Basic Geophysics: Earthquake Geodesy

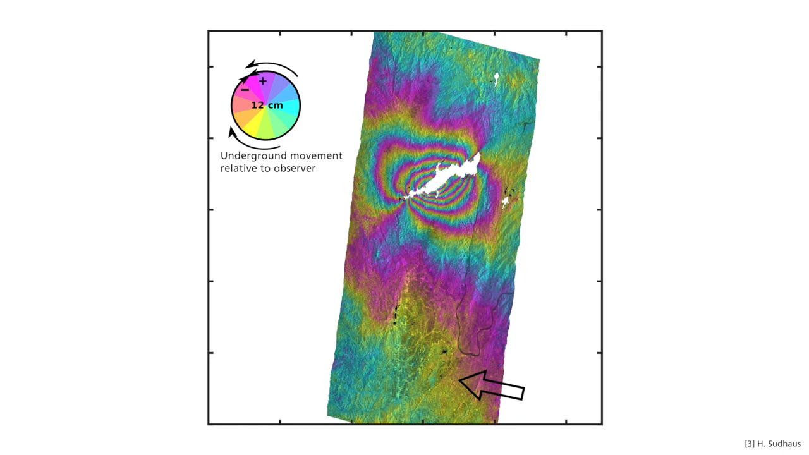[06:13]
it indicates a steep rising or falling slope. And this is also the case here. When the contour lines are close to each other, I have a strong deformation gradient. What I can see also is that the rupture plane is around 20 kilometers long. These are already a large number of properties of an earthquake which we can already read off the image.